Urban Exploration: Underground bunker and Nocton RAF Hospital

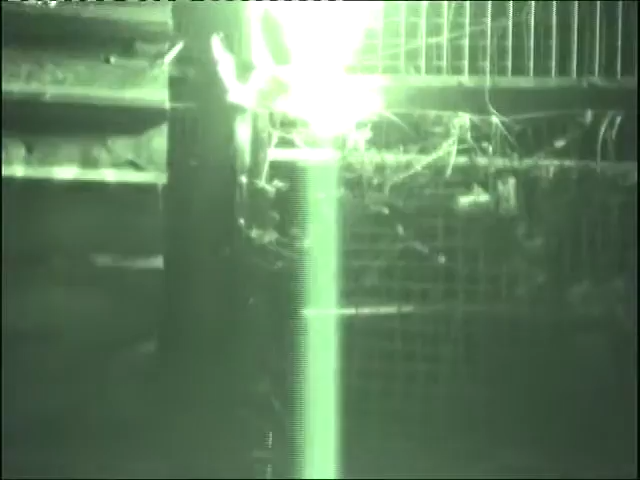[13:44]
Don't be back that. Oh, yeah. That's a smoky next to it. It's not giving off a lot of smoke. No, that's the same. You were saying? That's not going to explode, is it? Nah.
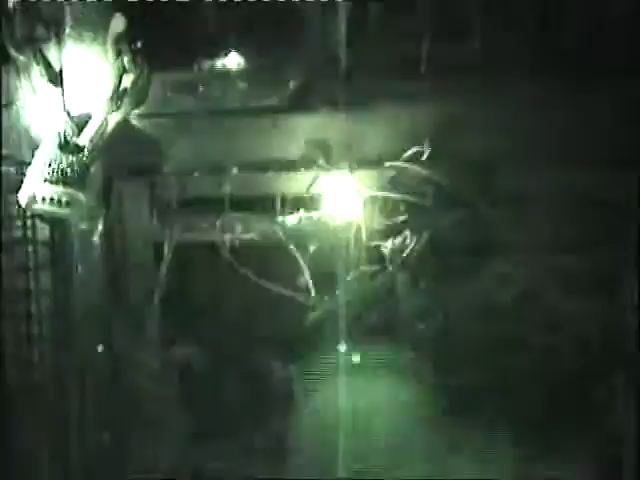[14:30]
Yeah. See, it spattered the lock. So obviously they know we've been trying to do something here. Actually, I think...
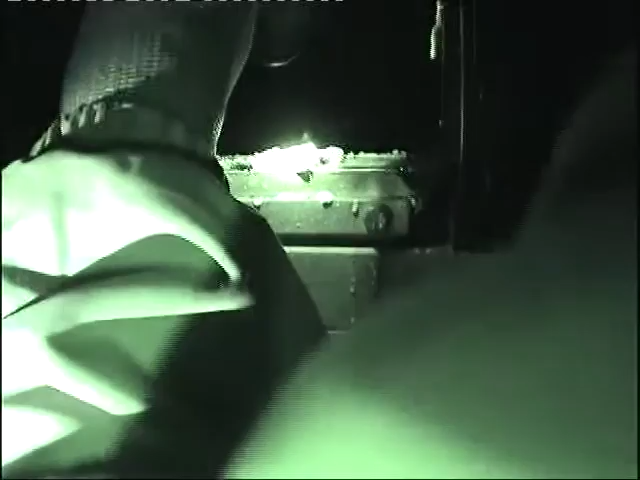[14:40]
It might be the wrong mix, to be honest with you guys. I think that's the wax mix. Right, we'll go down to the next one.
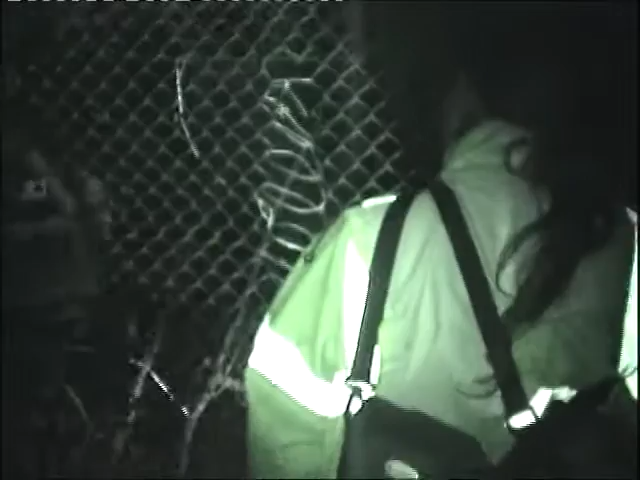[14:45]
Where's your barber up? Down the other way.
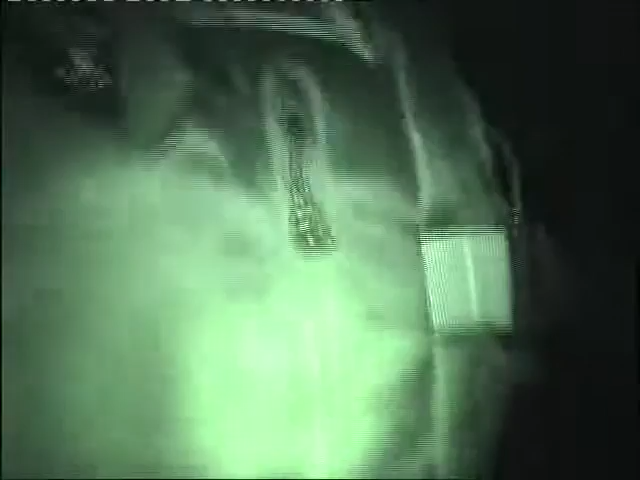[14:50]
Okay, so here we are in, what is this? What is this building? Oh, it was Nocton. Water tank. Is there a water tank up there? So basically we're up in this old water tower, water tank building thing.
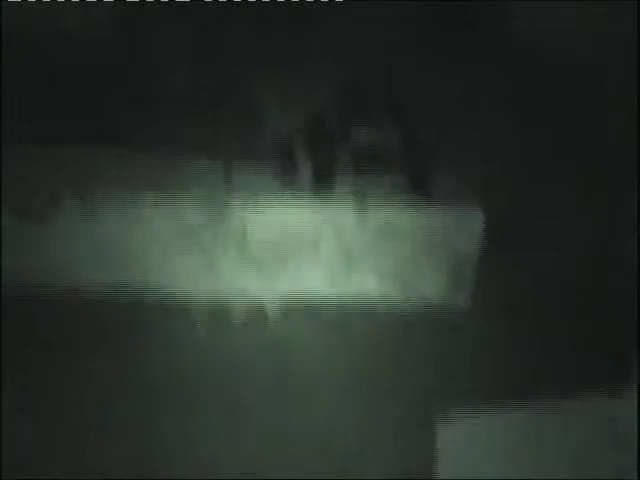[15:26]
As you can see, there's a tank still there. Oh, there's some form of, it's got a crane thing.
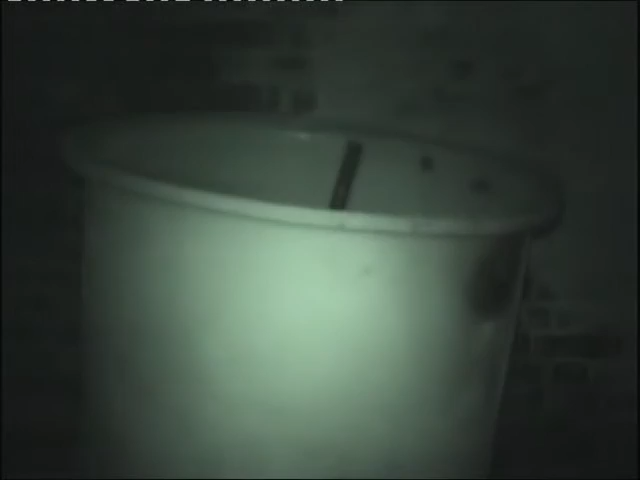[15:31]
It's got the old machinery here.
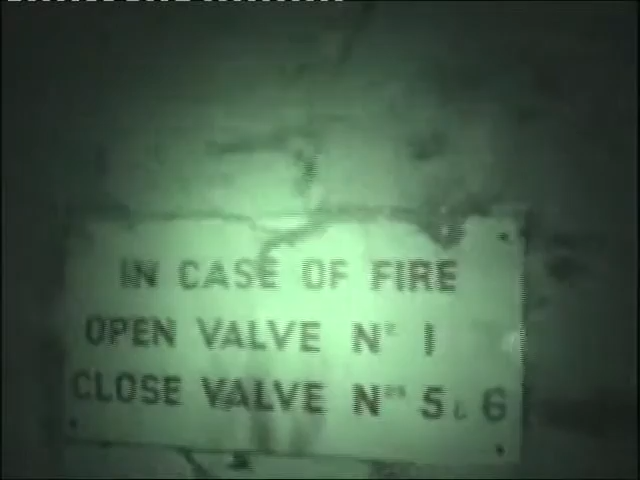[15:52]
Yeah, just poke the lens up there. Put the lens on there. Little crane or lifting support beam. Yeah, there is.
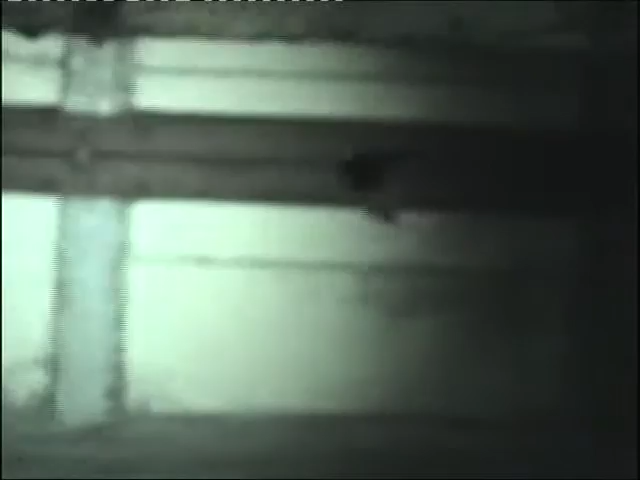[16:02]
Yeah, right at the top of that, that's the water tank. Just above that. Oh, right, okay. I'm going to have a look. I'm just going to do some B-roll sort of thing down here.
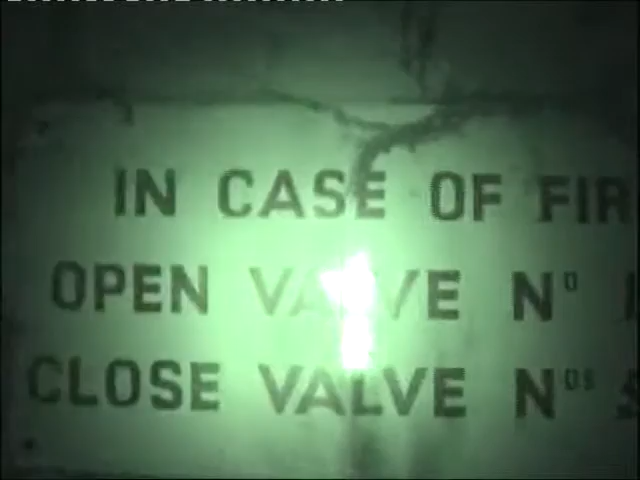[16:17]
Case of fire, open valve.
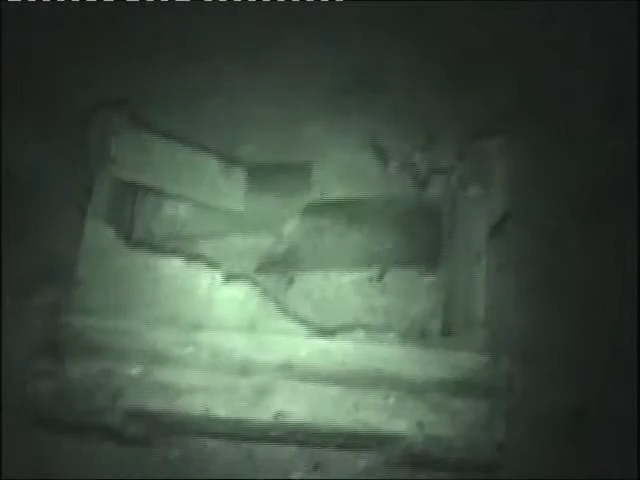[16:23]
The box. Moving on to this room, there's another generator thing.
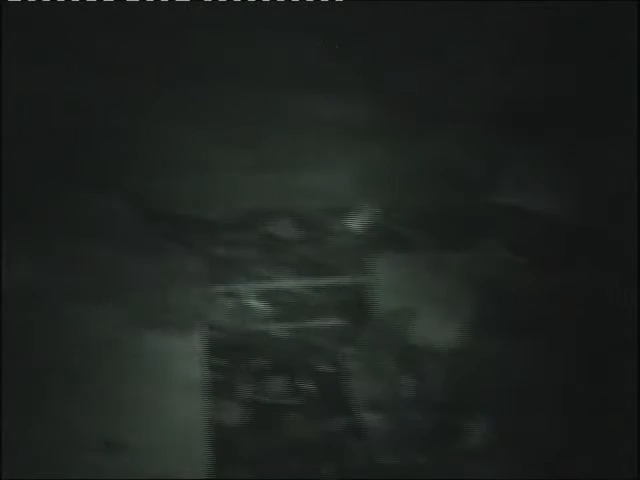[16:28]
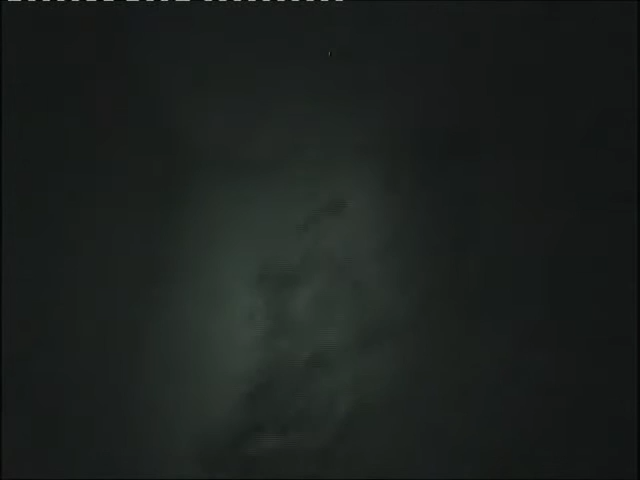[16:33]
Up there, as you can see.
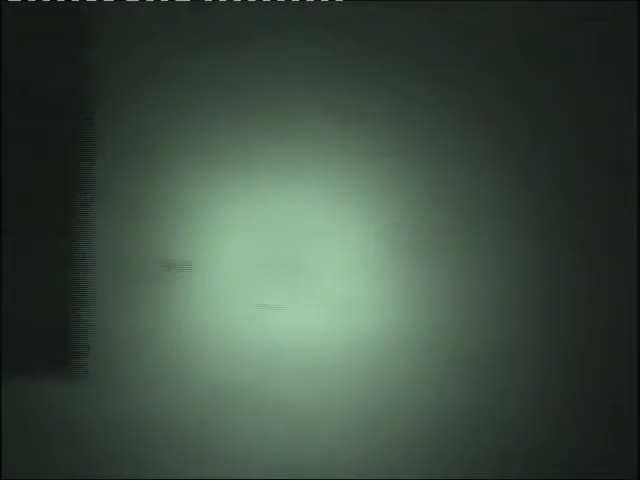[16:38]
The broken window remains. Go up and see if I can get up there.
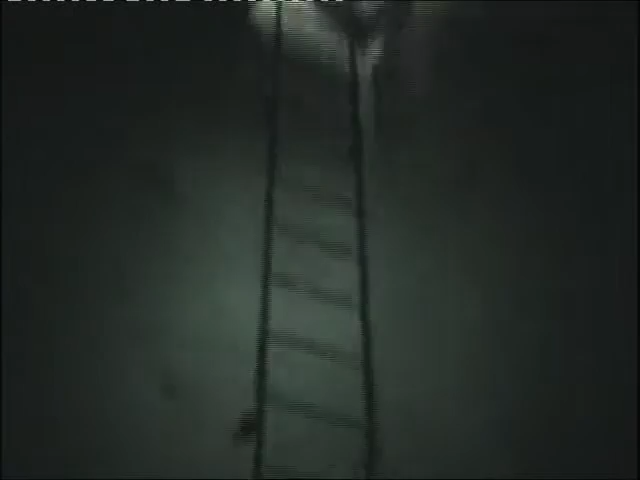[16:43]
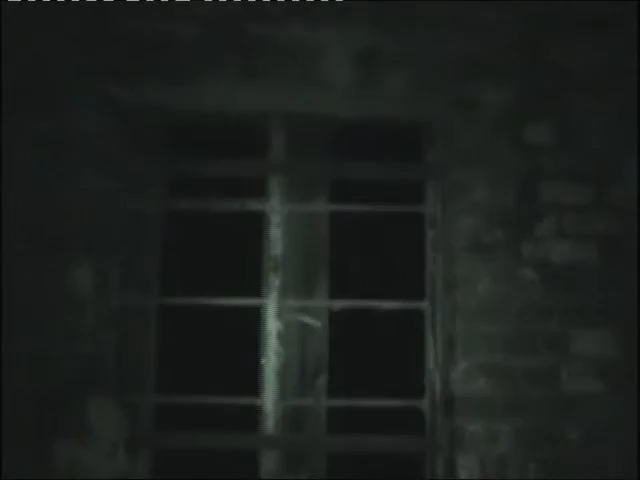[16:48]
And we're now on the second floor. That window just looks out to nothing.
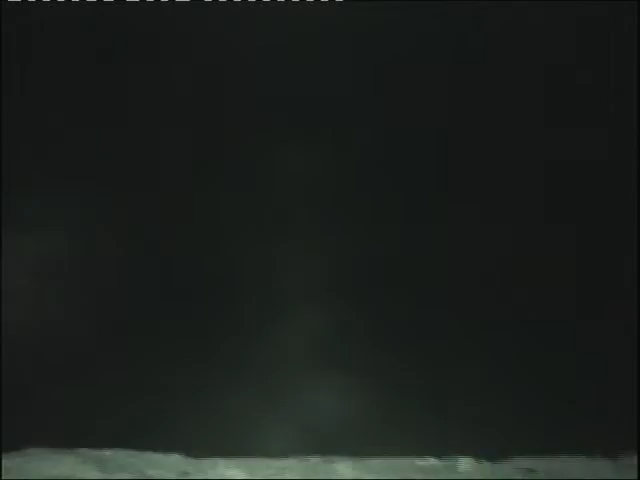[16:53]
Absolutely nothing. Someone's been up here before.
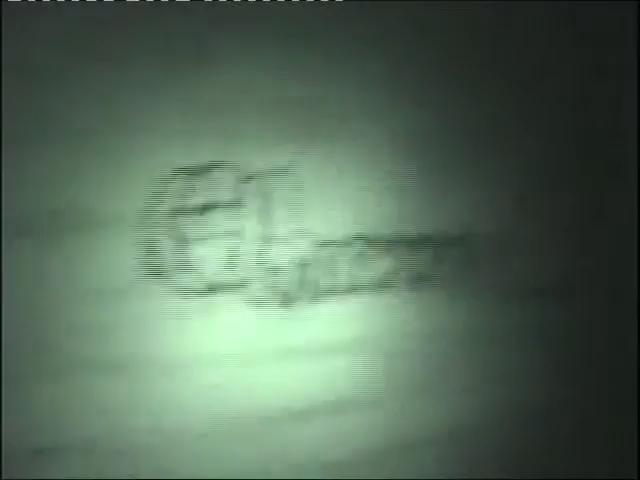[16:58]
Yeah, I'm filming.
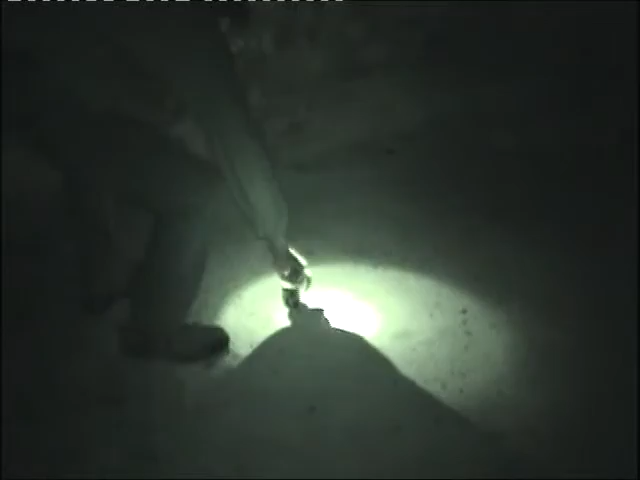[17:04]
We're gonna let off one of these smoke things.
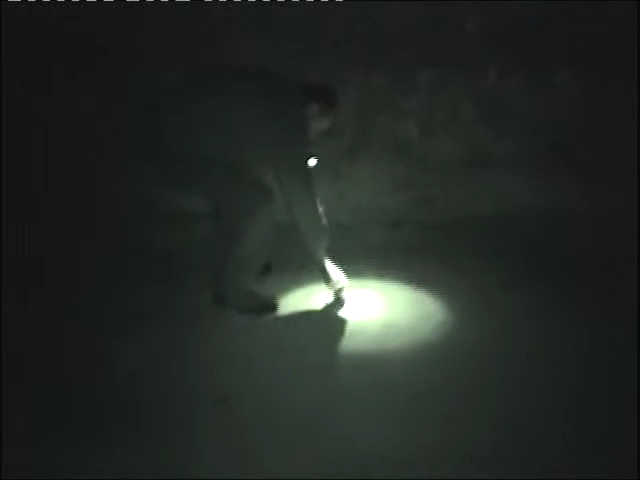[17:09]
We're letting off one of the smoke things right now. Which one's that? I don't know.